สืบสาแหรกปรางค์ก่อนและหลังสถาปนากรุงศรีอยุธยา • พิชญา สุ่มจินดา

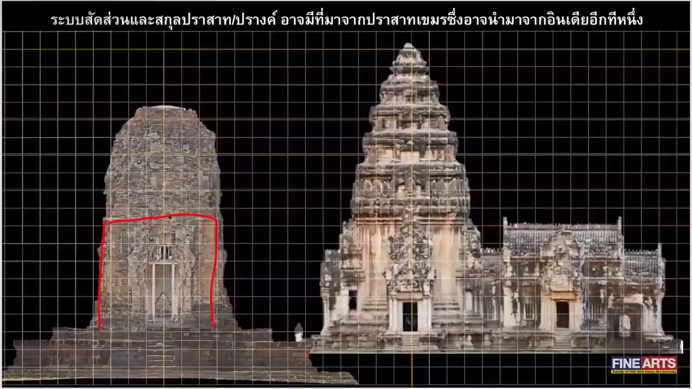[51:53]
ซึ่งเป็นidan Around内 зр koydon pam asted BUTส่วนลูกขวาเนี่ยคือ stationary ของปราศาตรธิมายเที่ยมเพลิงพิมายจังหวัดนคอรับจะสีมากซึ่งเมื่อกำหนดให้ตัวเรือนสูงเท่ากังแล้วตัดตัวเรือนเป็นระบบ 6 ส่วนแล้วก็เอาส่วนแต่ละส่วนมาแจรงเป็นปริกของปลางทั้งหมดคุณจะเห็นว่าค่าระดับทั้งหมดนั้นใกล้เคียงกันอย่างมากแสดงเหตุว่าปลางเมื่อน pamขเมรมมีสัตวนขอโทษประสาทคาเมงมีระบบสักษัดสวนปรางของอิทยา ก็อ 171 ได้สิจะไม่มีได้อย่างไร่ะ
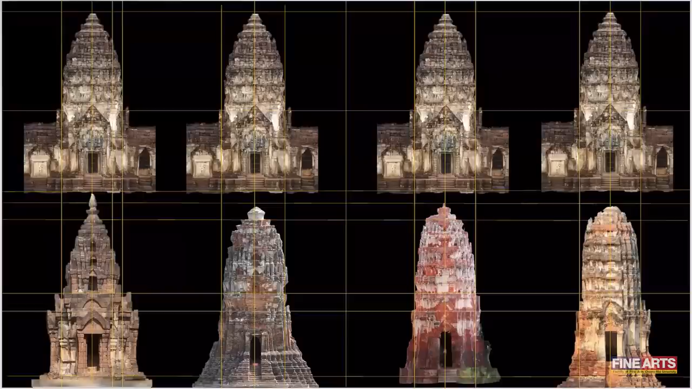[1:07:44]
ไม่เหมือนเดิมแส่ว่่าระดับของบร้านชอนเข้ากับทรงบาย้นเพราะฉะนั้นเป็นทรงบาย้นที่กายสภาพ 님وج้อไปเกือบจะเป็นทรงอื่นเรียบร้อยแล้วไม่น่าจะอยู่ในช่วงสม Instrument คอนด้ enactedภราง สกุล สุดท้ายที่นำเสรاهคือภรางศกุลนคร วัท horas
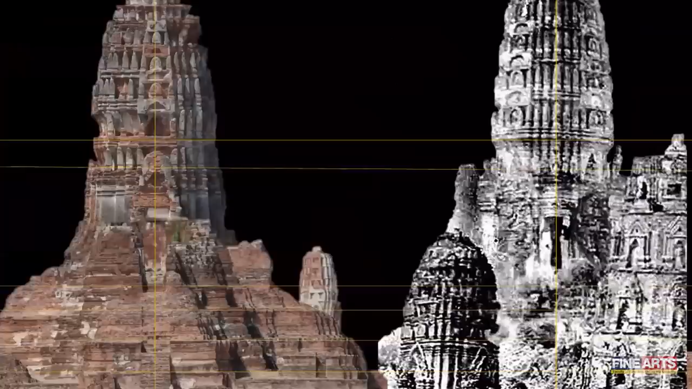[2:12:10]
ทีนี้ลองมาดูพิจารณาธ์ตรงนี้นะฮะตัวแกนกางของปลางวัดมหาท่าซึ่งน่าจะเป็นส่วนดั้งเดิมตั้งแต่สมัยบายนต์ มีการก่อฐานวันลูกฟักษ์ซ้อนสาม
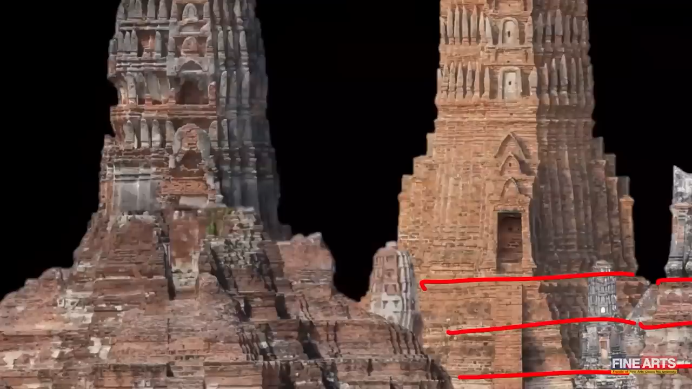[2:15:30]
ไปเห็นว่าบริเวน้ำวัดบัวเชิงเรือนทาฬมีการทำซีลาแส 那งเป็นเส้นลวดบัวห้าเส้น
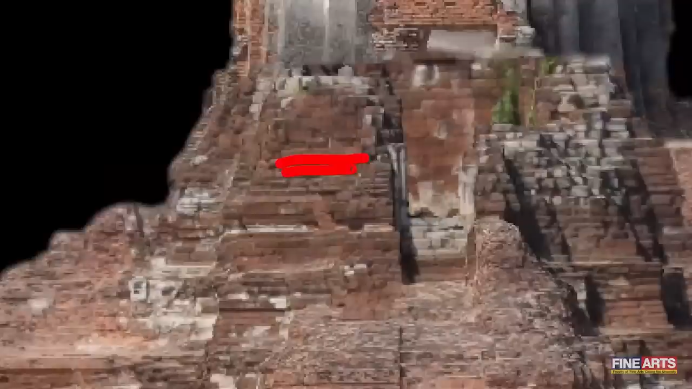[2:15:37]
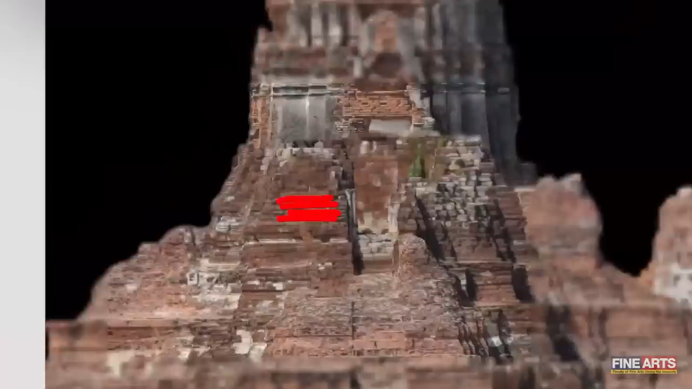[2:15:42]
ที่ๆๆกันหมดเลยลวดบัวห้าเส้นที่บัวเชิงเรือนทาฬปรากดที่วัดบัวร tableแล้วมาหาทาศเฉลียงซึ่งเป็นฐานบัวลูกฟักษ์สบünst Ages สาม ทรงนาคนวัดเชินเดียวกัน
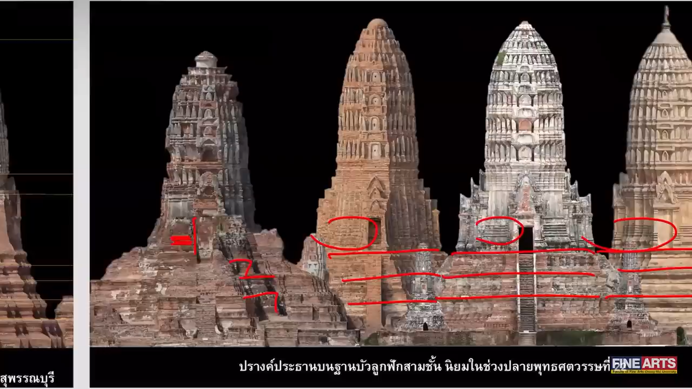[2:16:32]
นี่ยิ่งเป็นการยืนยันเลยว่ามหาภาพสุขันบุรีน่าจะสร้างตามแบบอย่างมหาภาพ